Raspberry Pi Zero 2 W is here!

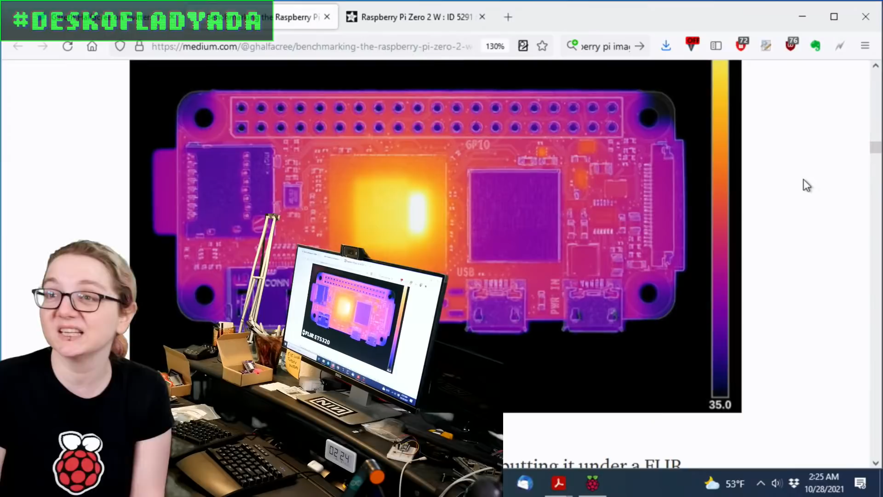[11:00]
it gets quite hot the cpu is nice and flat again you know you want a little heat sink put a little heat sink on there um and you'll you'll definitely uh deal dissipate it out